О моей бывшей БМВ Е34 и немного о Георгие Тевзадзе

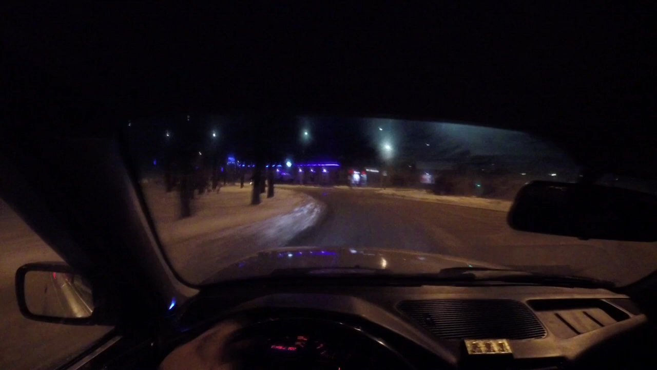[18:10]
Так, уже скорость приличная, но я тем не менее еду. Вот, меня уже начинает тащить. Если еще там разгоняться, как бы, разгоняться, то можно как бы и улететь с дороги вообще. Очень просто. Поэтому держишь газ, ловишь момент, когда именно тебе нужно поймать. Вот поймал ты волну, все, педаль держишь на одном месте, никуда ее ни вперед не отпускаешь.